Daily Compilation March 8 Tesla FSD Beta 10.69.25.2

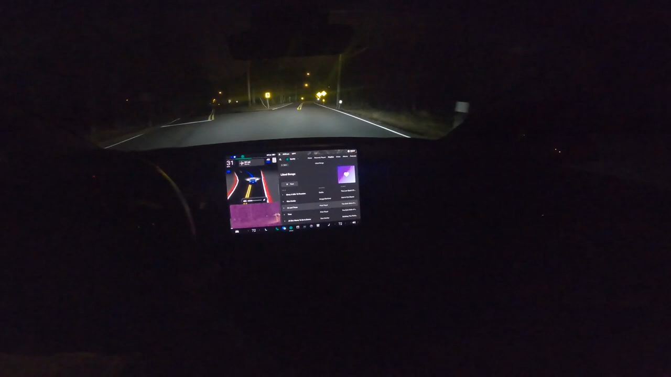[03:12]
Well, that did it better than it normally does. It normally tries to run through that centerpiece there, right there. It's like, oh, oh, oh.